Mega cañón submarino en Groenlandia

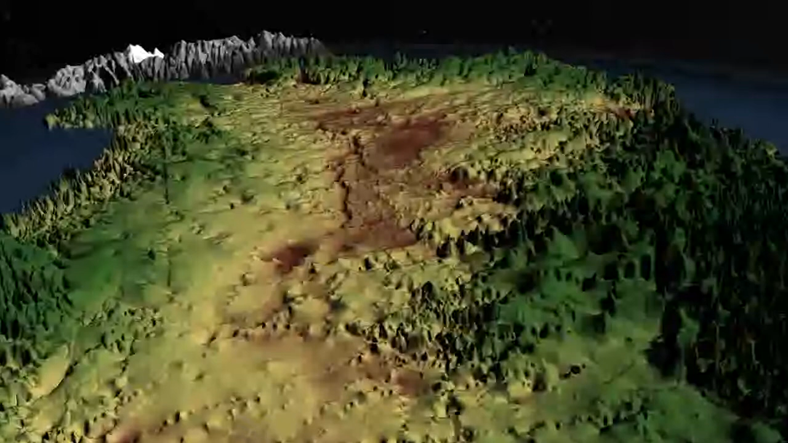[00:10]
More than 400 miles long and up to a half-mile deep, shown here is the dark brown groove in the center of the island. The canyon is thought to predate Greenland's massive ice sheet.
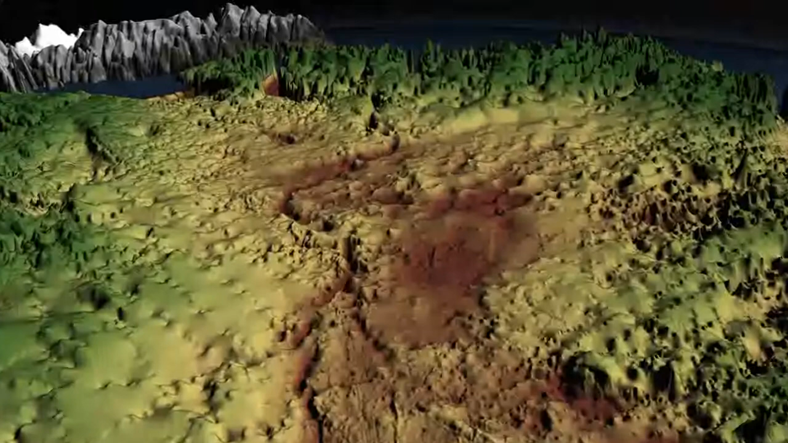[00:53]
From the interior of Greenland, the canyon snakes around up to the fjord of the Peterman Glacier on the northern coast, and researchers suspect it may play a major role in transporting meltwater below the ice into the Arctic Ocean.